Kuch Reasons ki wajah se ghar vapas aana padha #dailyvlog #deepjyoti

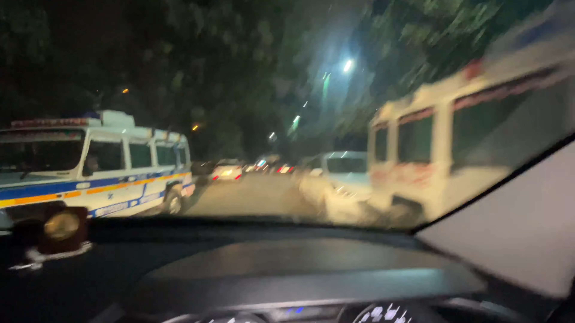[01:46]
अरे छोटी सी सर्विस रोड से जाना पड़ता है, वरना मेरे को पूरा कट घुमा के लाना पड़ता है, इसलिए ना सर्विस रोड से ही आ गए। यहाँ से अपना रेड लाइट पे निकल जाऊँगा और देन
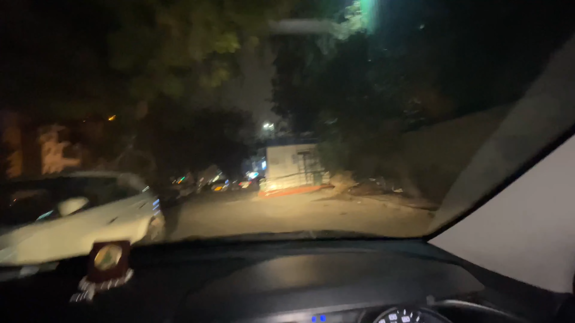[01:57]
ईजिली निकल जाऊंगा वहाँ के लिए गाज़ियाबाद।
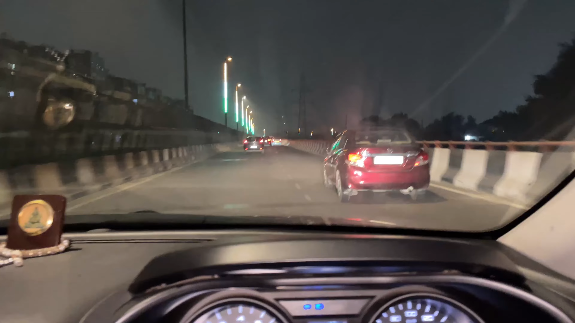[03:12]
गाइस फाइनली आ गया मैं राजनगर एक्सटेंशन वाली एलिवेटेड पे।